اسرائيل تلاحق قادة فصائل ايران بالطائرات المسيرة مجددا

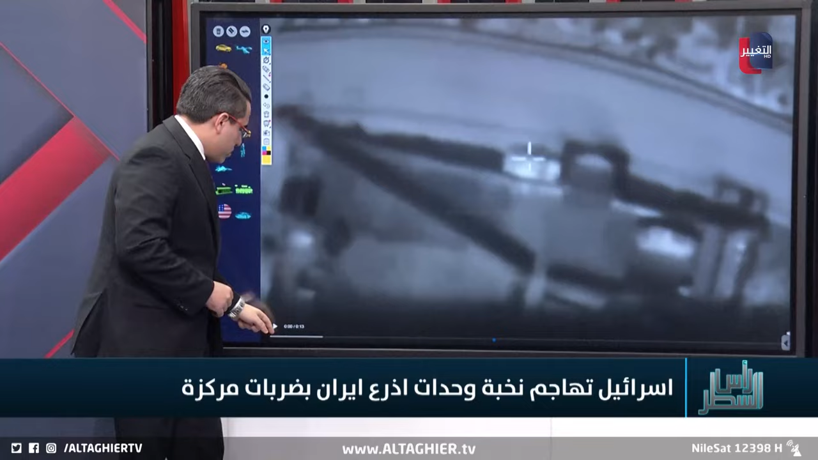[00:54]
جرى هذه اللحظة الأولى لعملية الاستهداف وكانت هناك كذلك لقطات من الأرض لهذه